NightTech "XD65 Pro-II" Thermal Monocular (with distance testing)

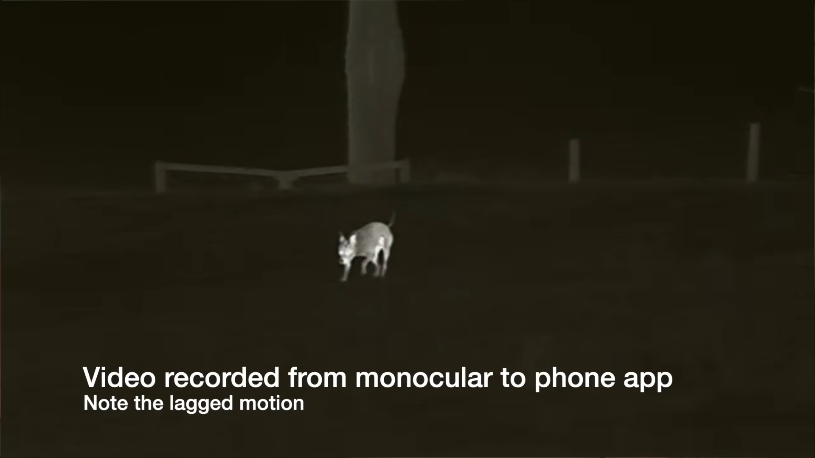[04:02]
But what I've found with the app for the iPhone is it seems to record in almost like a slow motion here. So we look at Hank and he's moving about, you know, fine. And then you look at the other clip and it's almost like slow motion.
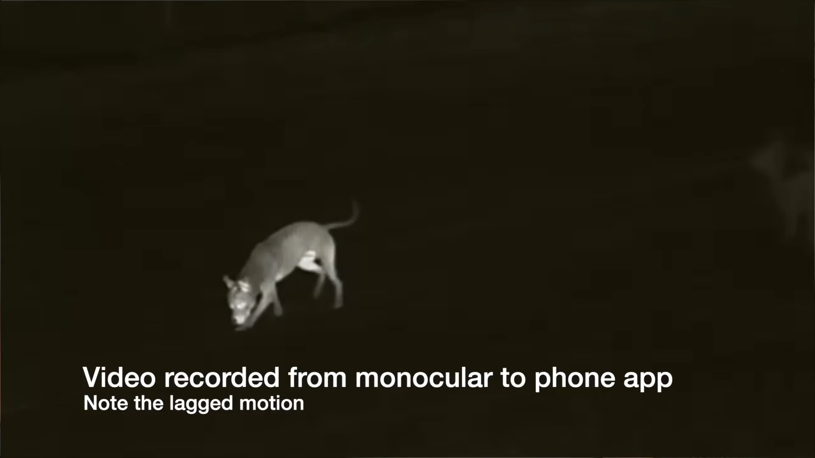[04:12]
And that's the one that's been taken across to the app, to my phone and then to the computer. Very, very strange.
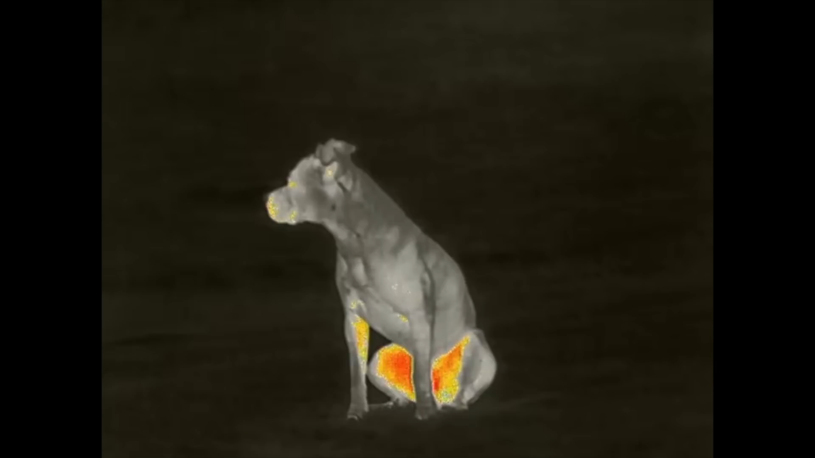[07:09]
And the fifth. So, I like the first one I had it set on, so I'll just put that back.
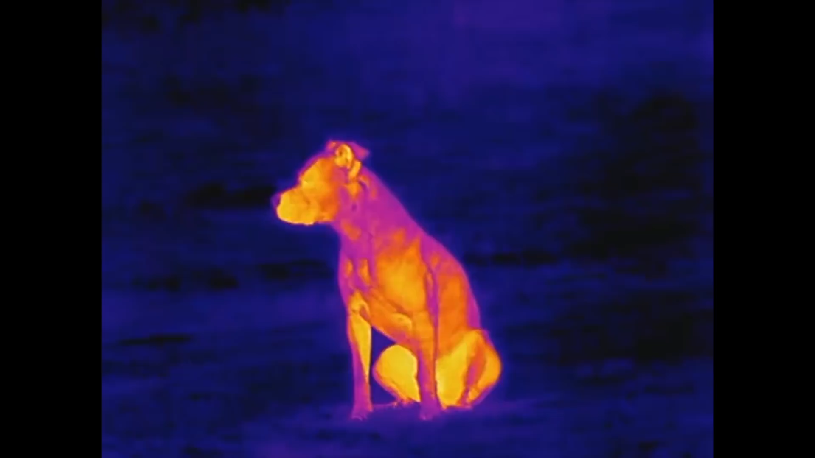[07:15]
So, now we're looking at a hare 60 yards away here in one of the paddocks, and you can clearly see that it is a hare. The heat signature and the detail is really quite clear.
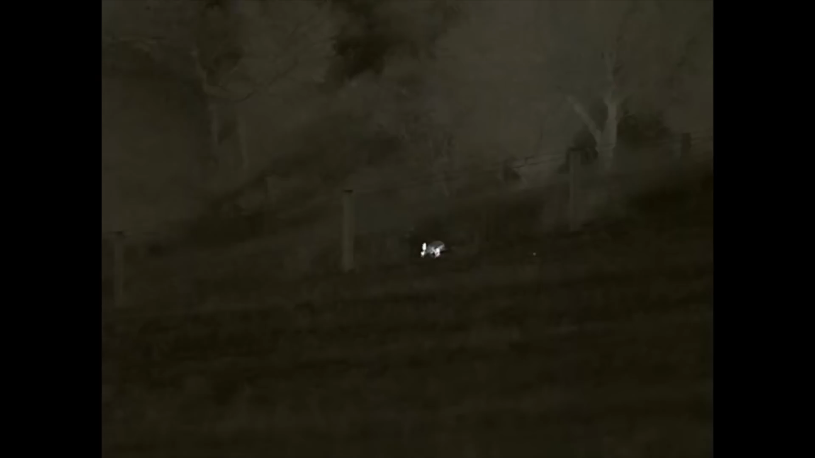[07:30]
So, yeah, not a problem whatsoever for this device at that short range.
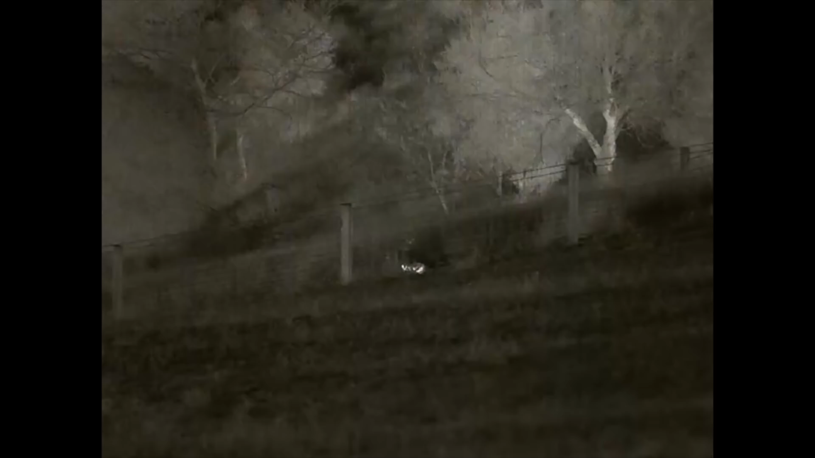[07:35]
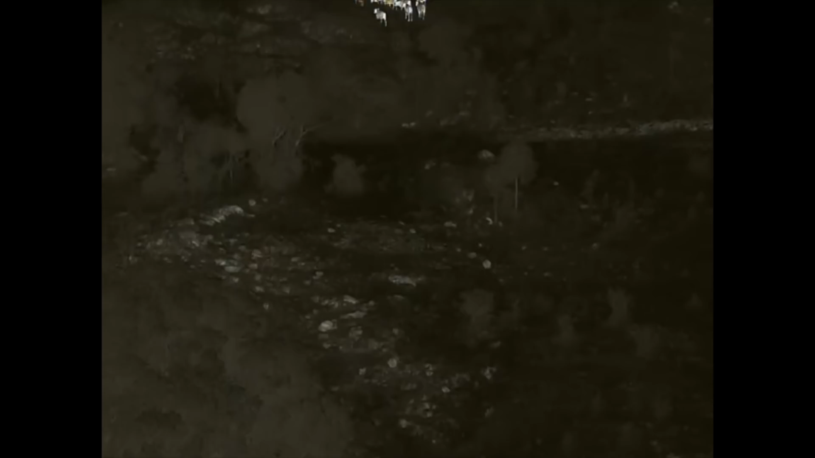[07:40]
So, now we'll stretch it out to 300 yards here on the most rockiest part of the farm, and I wanted to show you the difference between the heat signature coming off the rock,
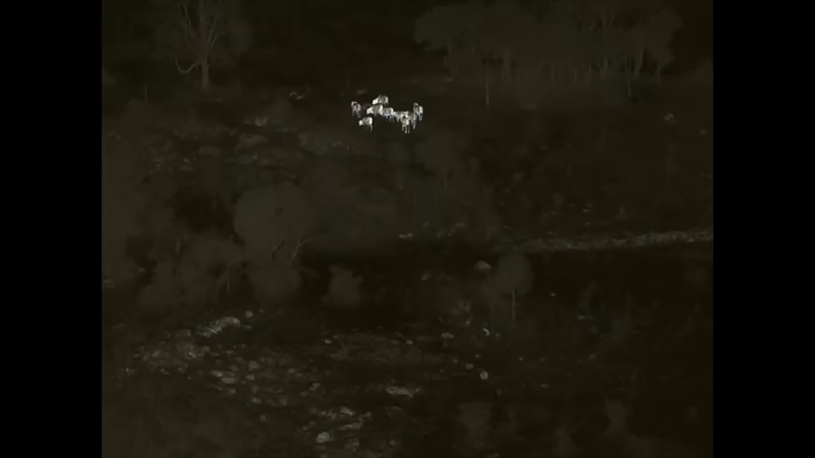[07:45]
and then the heat signature coming off the cattle at the top of the hill.
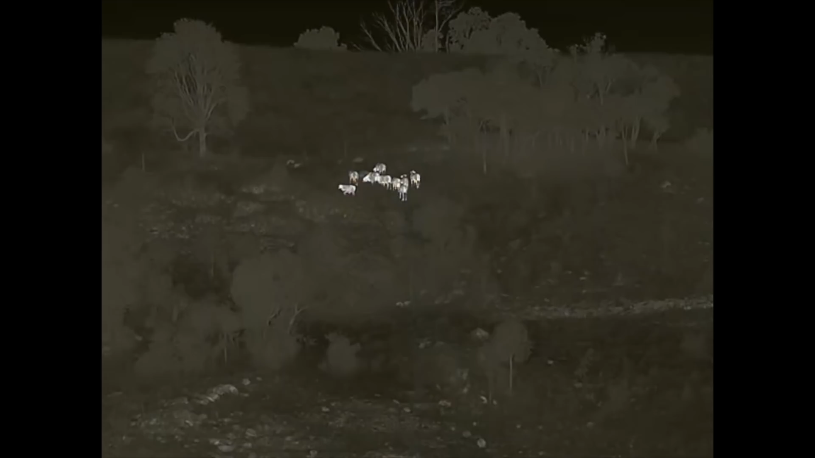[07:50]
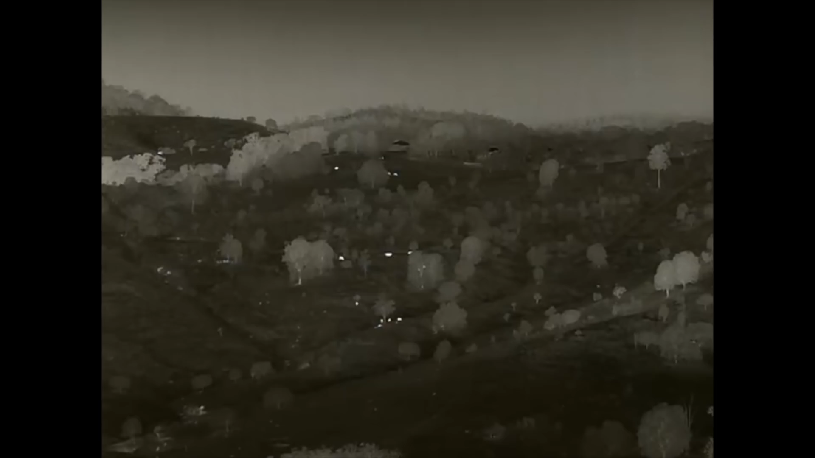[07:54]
So, now we'll stretch it right out. So, at the top of the hill here, we're 3km away from the cattle way up there, and obviously at the bottom it's a bit closer, but as you can see,
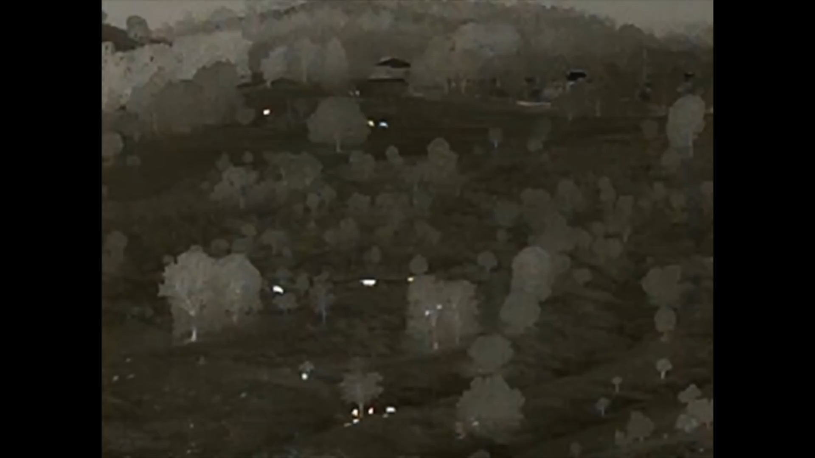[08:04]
if we zoom in now to 2 power, you can clearly see them there. A little bit more pixelised, now at 4 power, obviously a lot more pixelisation,